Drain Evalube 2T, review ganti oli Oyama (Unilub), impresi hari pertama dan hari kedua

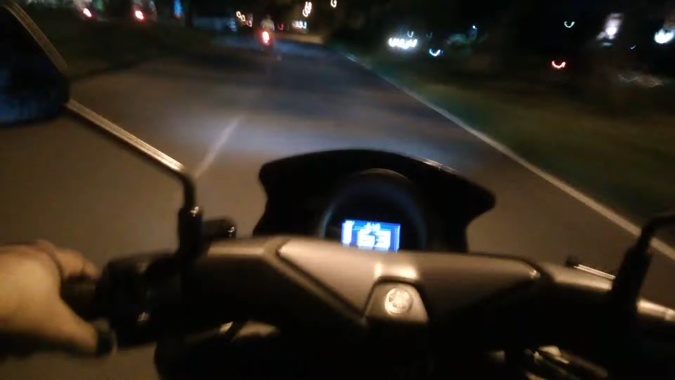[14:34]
Ya, jalannya agak nggak rata ya, jadi mekel-mekel motornya. Kalau 17,7 maka anu ya, apa jenengnya?